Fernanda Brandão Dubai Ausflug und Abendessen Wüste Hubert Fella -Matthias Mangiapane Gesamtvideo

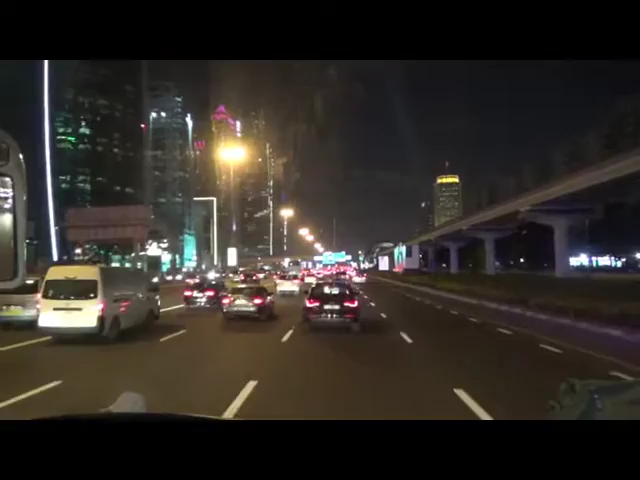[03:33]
Die geht mitten durch Dubai, geht die durch. Das ist der Wahnsinn. Und wir fahren jetzt zum Hafen zur Arche.